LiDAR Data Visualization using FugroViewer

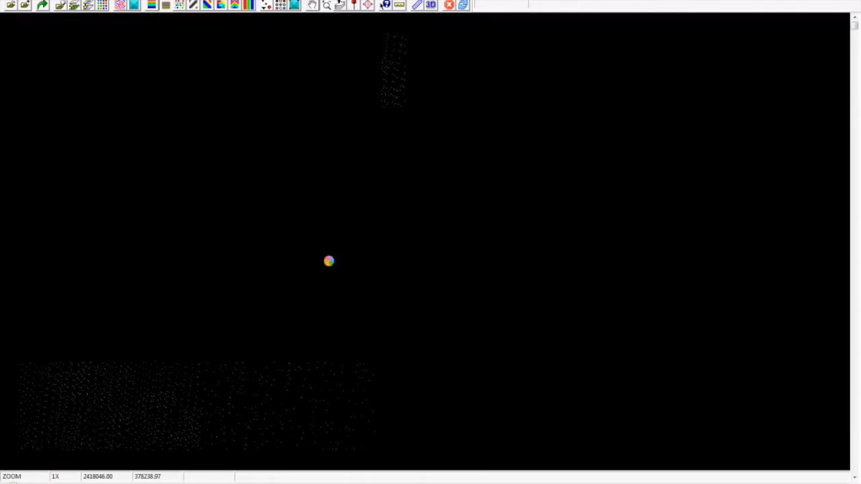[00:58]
later point file if you click on the 3d you can visualize it in
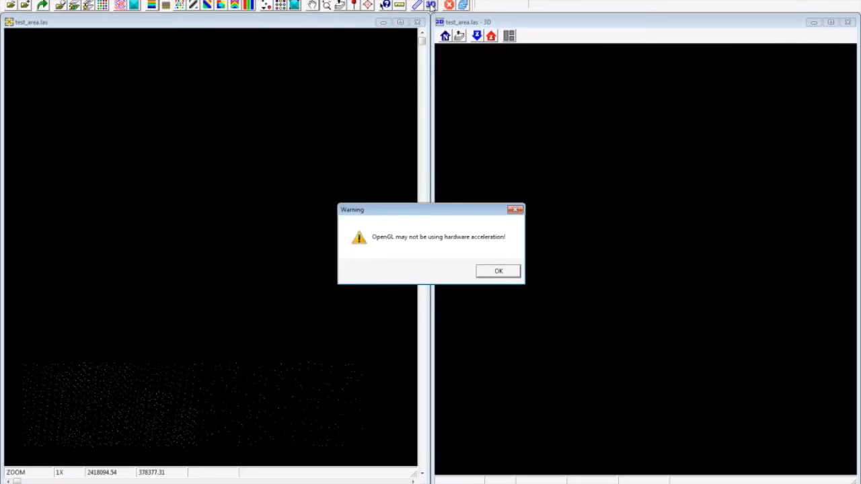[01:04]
a better way so here I have my 3d lighter points maybe we can change in the color so that it will be easy to recognize the crease
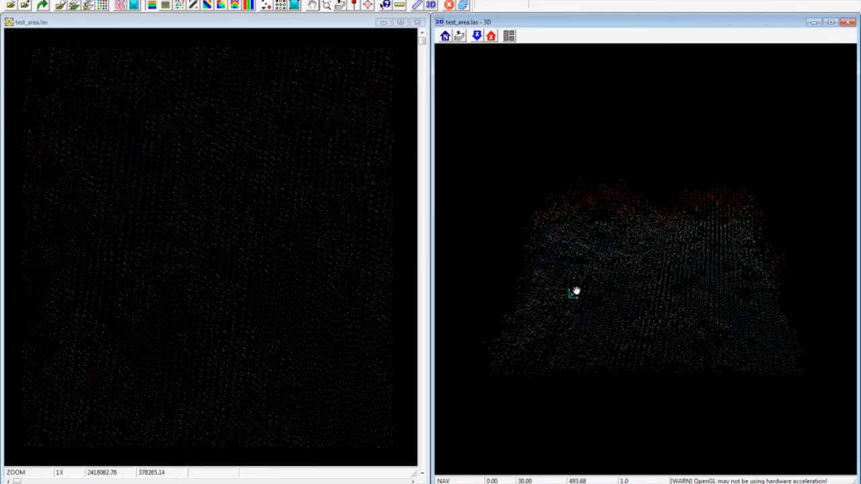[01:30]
so here you can view the canopy structure it's pretty cool
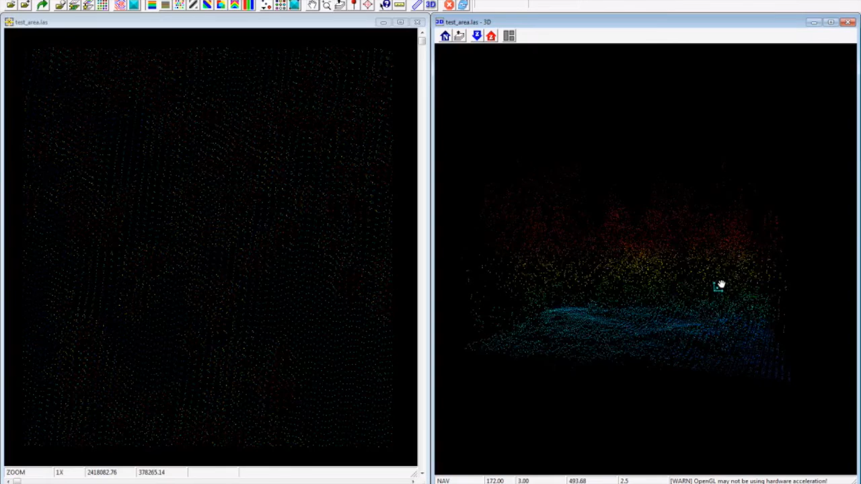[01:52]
also here we have an option for selecting the classes we want for example if you just want to visualize the ground structure you can uncheck everything and just select the class 2
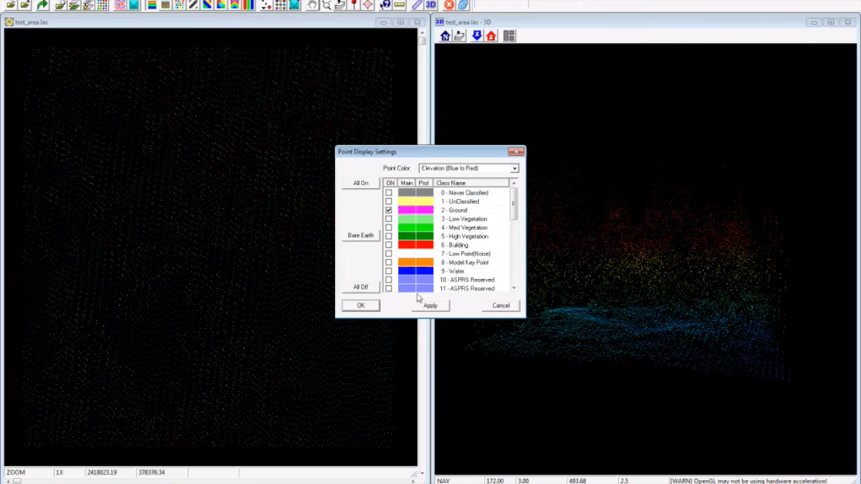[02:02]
so here we have our ground elevation model check on the above links if you want to know more about how to get free lighter data and then export it into our map thank you guys for watching my video and please